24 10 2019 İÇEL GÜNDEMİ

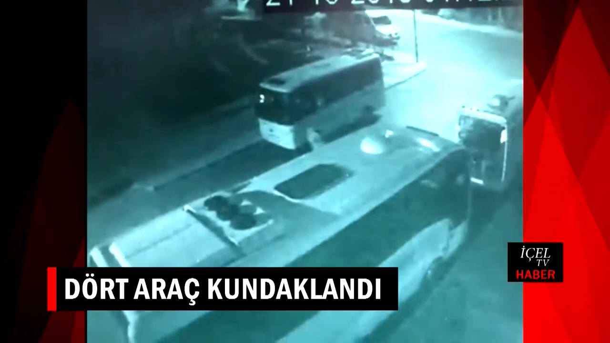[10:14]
Gece geç saatlerde turizm seyahat hizmeti veren bir şirketin park halindeki dört aracı lastiklerine benzin dökülerek ateşe verildi.